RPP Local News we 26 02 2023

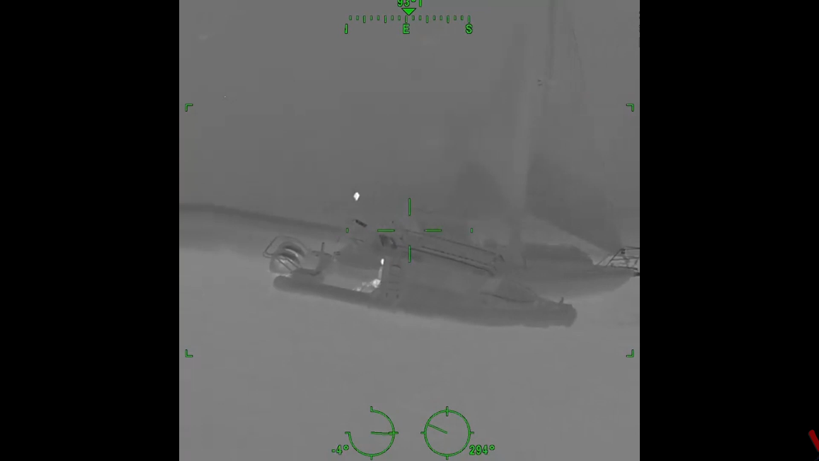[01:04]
Due to the rough conditions, the police air wing was unable to winch the trio and the disabled yacht was involved in a collision with a carrier ship just after 1.30am. A commercial bulk carrier ship was tasked to provide cover until water police units made it to the scene. Water police pulled the men to safety just before 3am. Luckily, no one was injured and there was no reported damage to the vessels.